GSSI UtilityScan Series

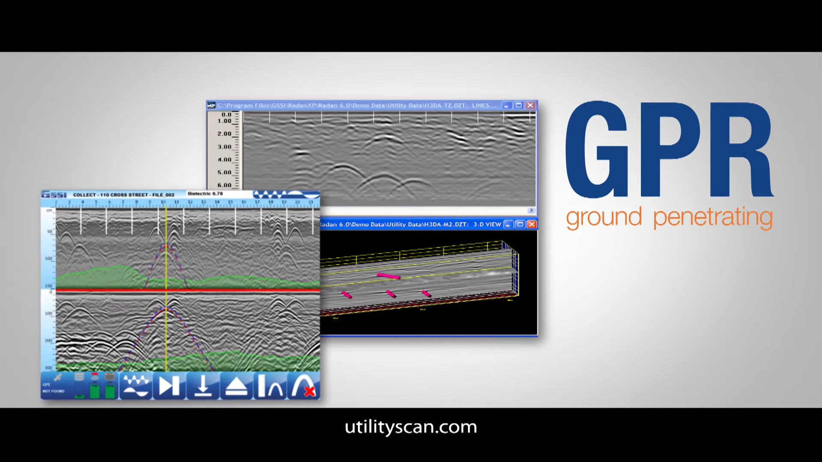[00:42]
GPR, or ground penetrating radar, removes the guesswork and uncertainty by showing you what's actually beneath the surface,
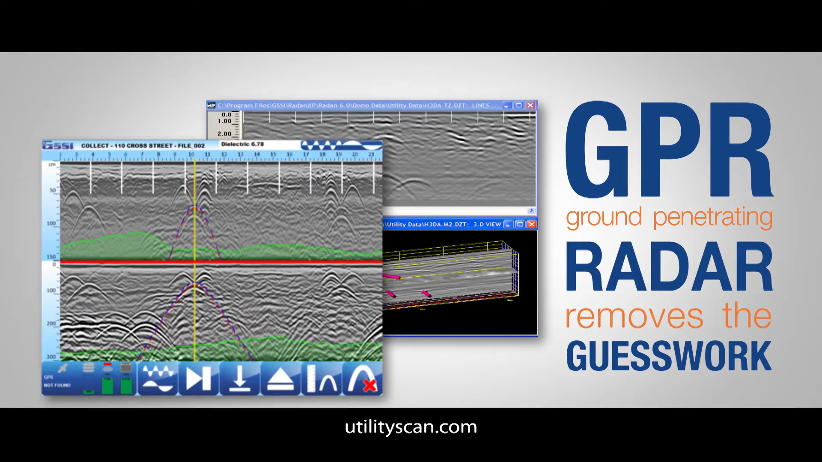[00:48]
rather than what is thought to be there on maps or through records. By sending and receiving electromagnetic waves, the utility scan detects underground utilities, including metal,
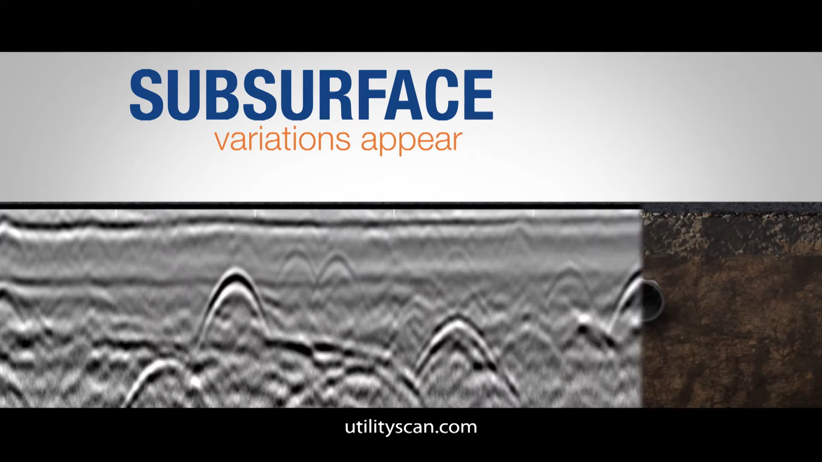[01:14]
Subsurface variations appear on screen in real time, allowing the operator to identify both horizontal and depth positioning,
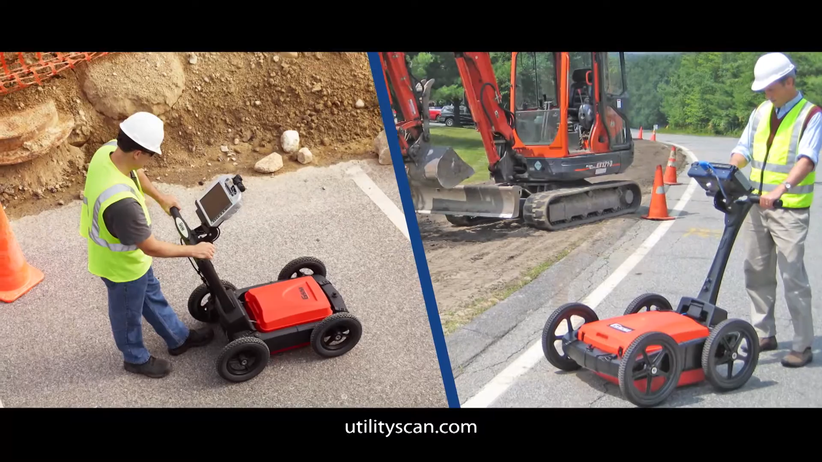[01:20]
keeping your work moving forward mistake-free. GSSI's Utility Scan is rugged, flexible, and created for today's urban job site.
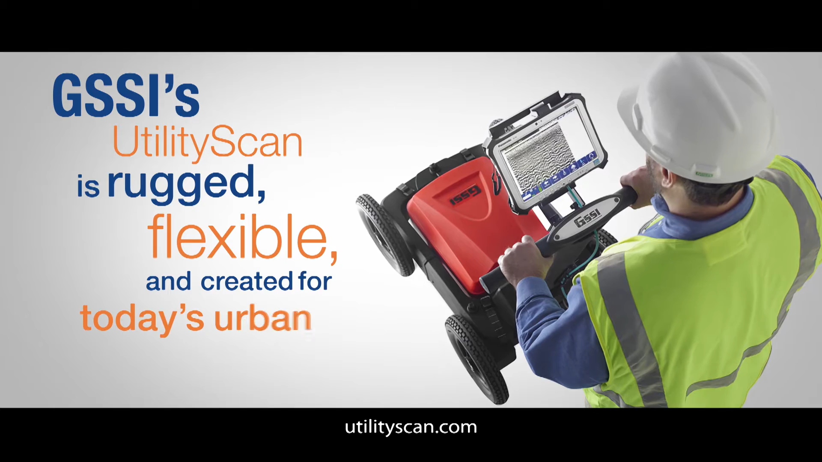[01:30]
Scan through asphalt pavement, roads, concrete,
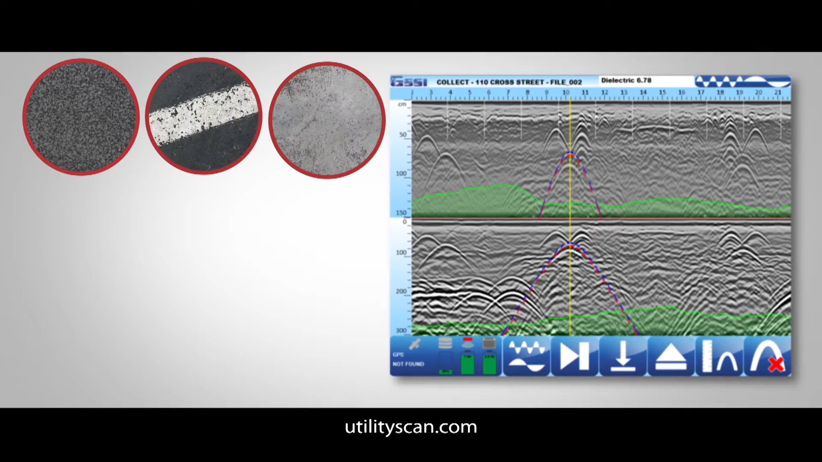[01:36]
and dirt, on smooth surfaces or rough terrain, reaching depths of up to 15 feet or 5 meters in ideal soil conditions.
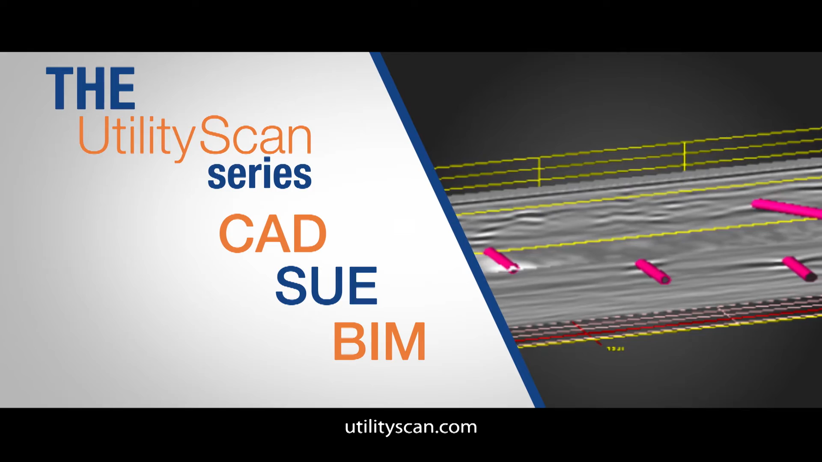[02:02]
Utility Scan is ideal for mapping utilities and creating
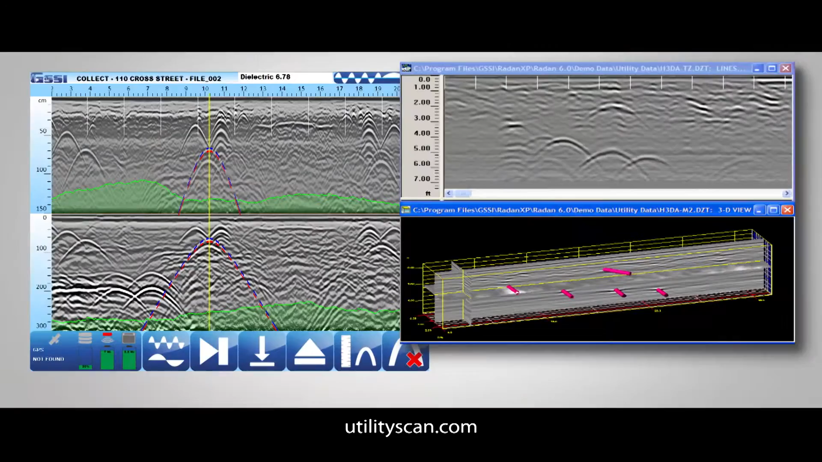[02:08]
detailed reports with a historical timeline of changes for the site.